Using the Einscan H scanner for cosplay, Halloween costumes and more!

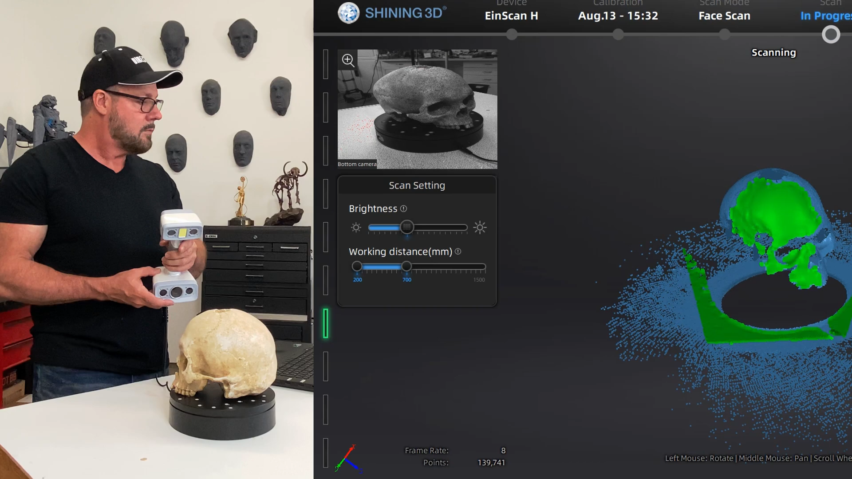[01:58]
This skull became the inspiration for this entire project.
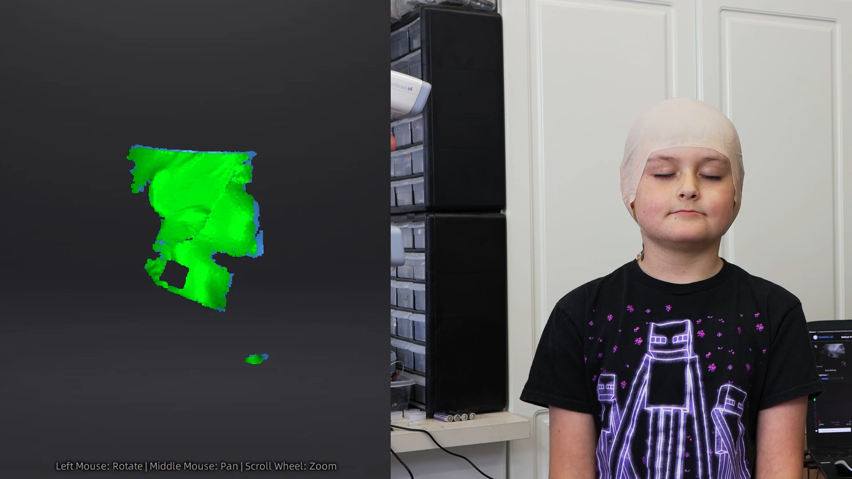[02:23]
After scanning the skull, I kind of got a grasp of the functions that I needed to use, and proceeded to scan my kids. I placed a rubber cap over their heads to flatten down their hair.
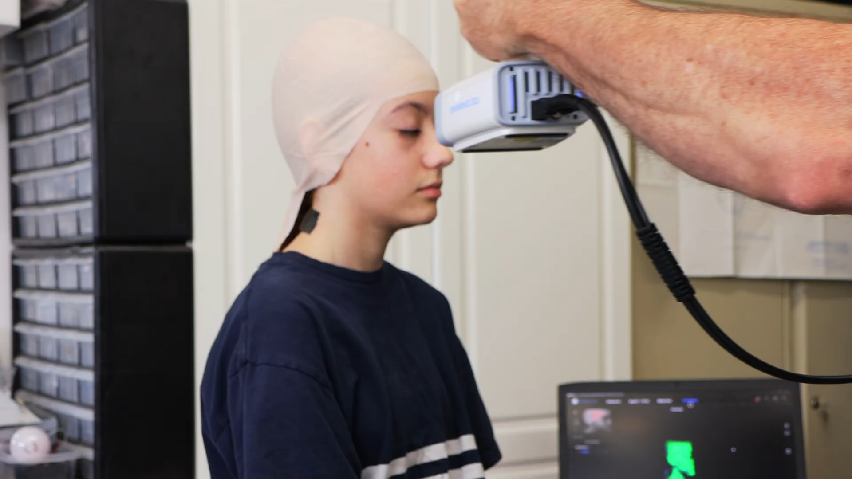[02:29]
I also pulled the cap over their ears because the ears weren't important.
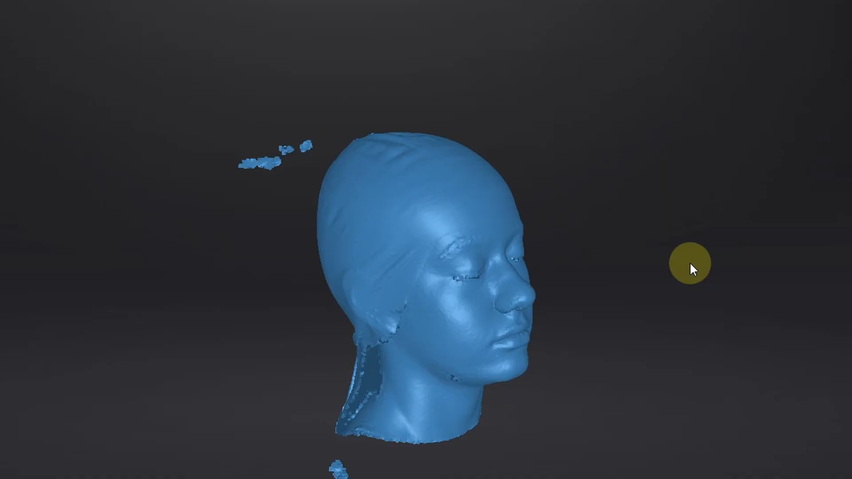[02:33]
I just wanted to get their volume, but their actual shape wasn't important.
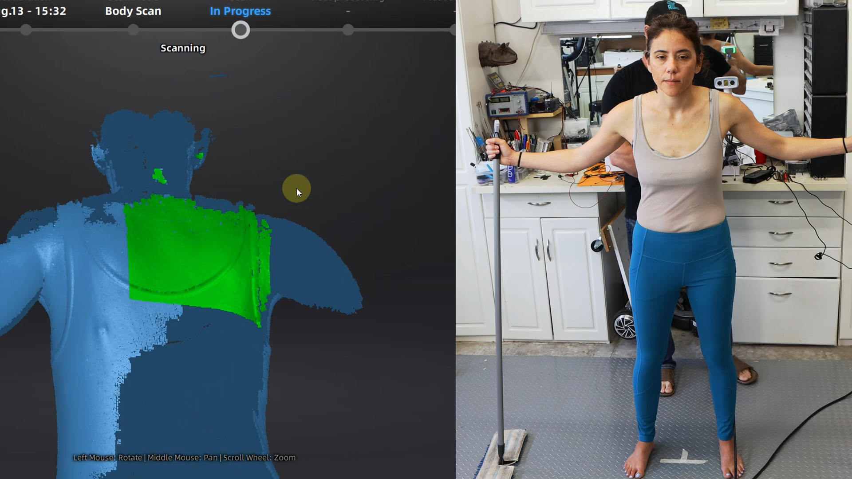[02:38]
After I successfully scanned the kids, I decided to do a body, and this was a bit more challenging.
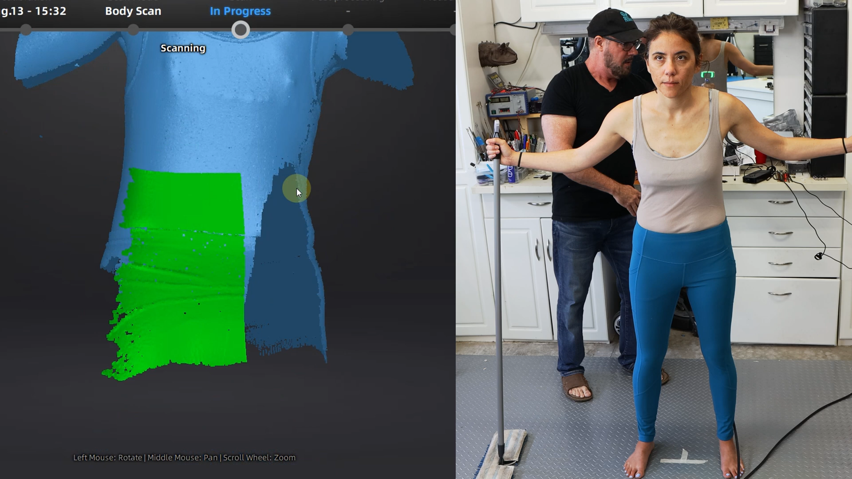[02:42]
I had a couple of attempts before I kind of figured out exactly how to do it, but I ended up doing the body,
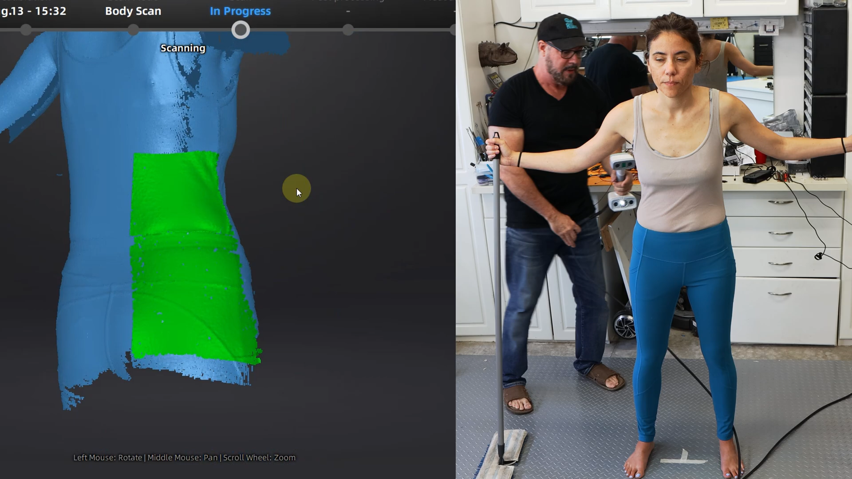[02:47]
and then I additionally grabbed scans of the head and the hand separately,
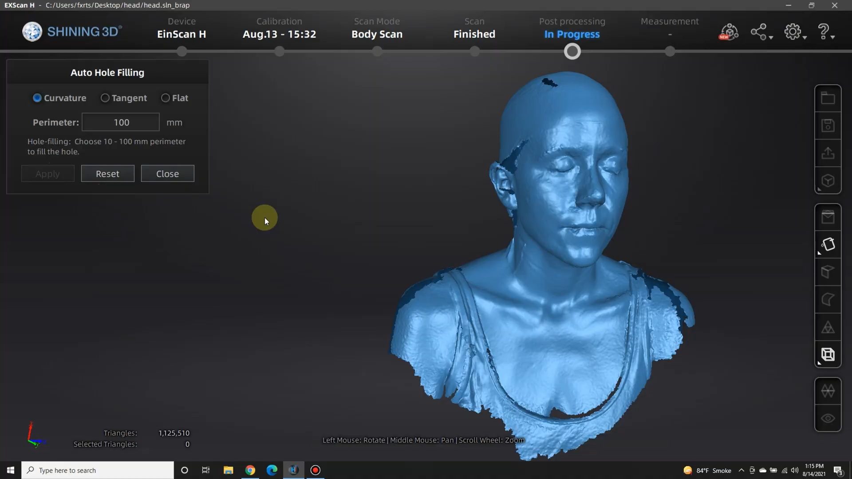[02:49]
and then attached them in ZBrush.